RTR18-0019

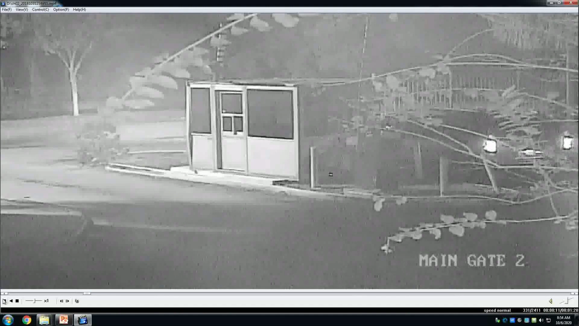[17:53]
Start to see. You'll see two officers go by, and then the white truck.
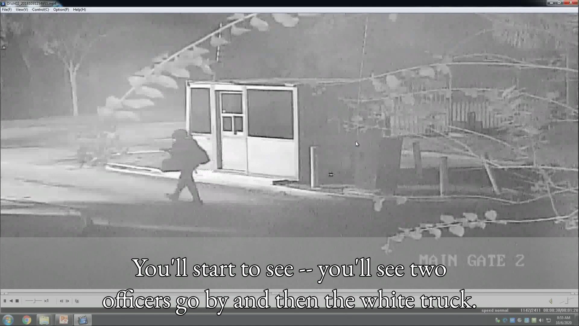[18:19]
This is your white truck. And you'll start to see the lights from Officer DeConti's vehicle.
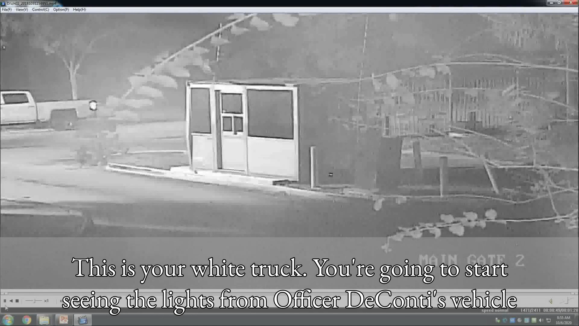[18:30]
Pulling into Hilltop.
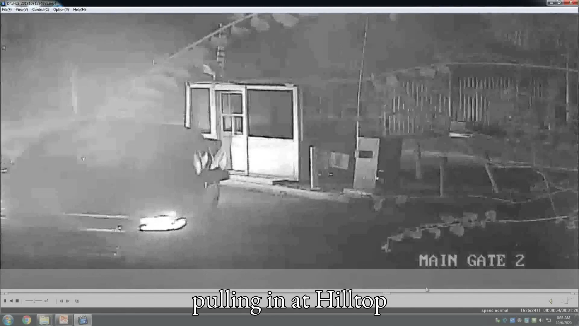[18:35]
And the other officer's right behind.